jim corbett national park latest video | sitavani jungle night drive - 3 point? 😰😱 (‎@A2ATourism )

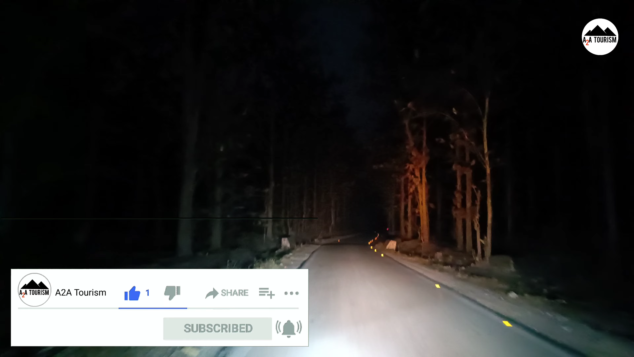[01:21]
क्योंकि वो जब मॉक चार्ज देता है ना, बहुत पूरे फुल स्पीड में ही देता है जी। मॉक चार्ज देगा वो पूरा पीछा पड़ जाएगा कम। अभी जैसे कि मैंने बताया पीछे हाथियों का पूरा ड्रॉपिंग गिरा हुआ था, लेकिन वो अभी का नहीं था। कौन सा वाला?
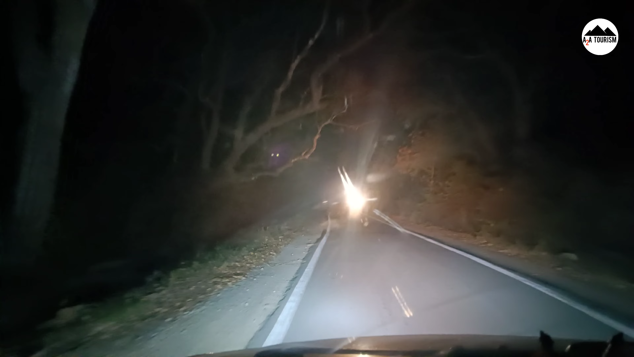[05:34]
तो दोस्तों अगर आप नए हैं और जंगल में आ गए हैं ऐसे जंगल में और जहाँ हाथी है, सिचुएशन संभालने का एक ही तरीका है जैसे कि ये है सामने।